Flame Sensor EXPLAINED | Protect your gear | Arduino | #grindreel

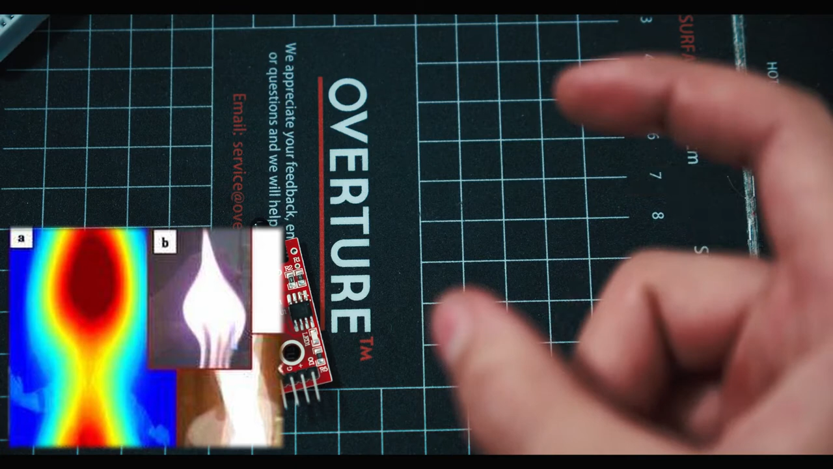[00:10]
Inside this black housing right here we have an IR sensor which will go and detect that IR light coming off of the flame.